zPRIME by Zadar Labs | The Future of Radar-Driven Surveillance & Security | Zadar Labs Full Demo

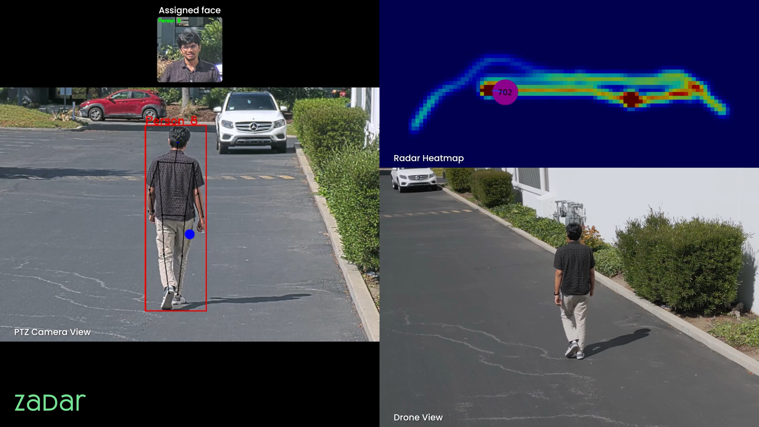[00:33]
and through pink circles being visualized on the radar heat map. In crowded spaces, radar detects the moving objects, creates a track list of all the moving objects in the environment, then guides the PTZ camera to zoom to the exact location of the object.
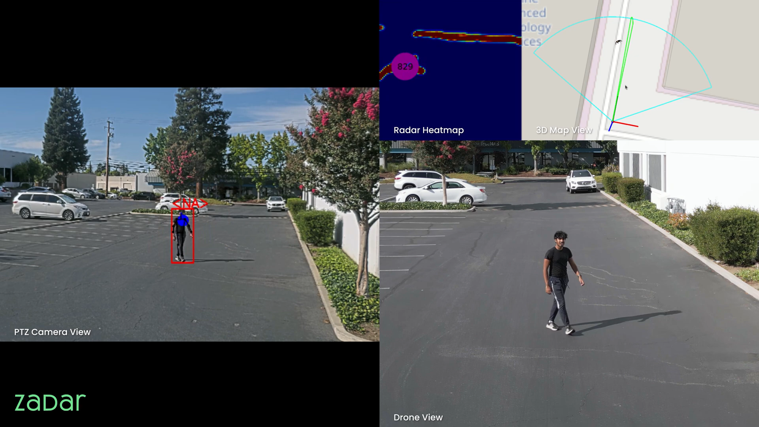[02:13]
Person, vehicle, or object radar classification delivers unmatched accuracy, even in the harshest conditions. Recording of the level of view.
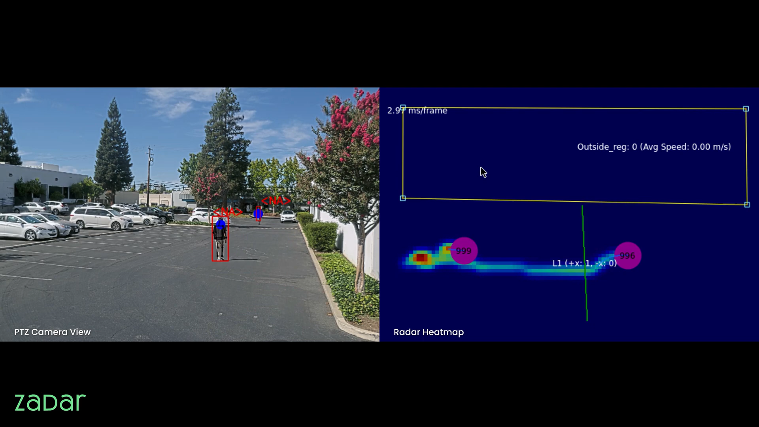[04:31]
and the camera only sees two of them with ID numbers 999 and 996. However, the other object within the outside zone is tracked by the radar is not visible with the PTZ camera.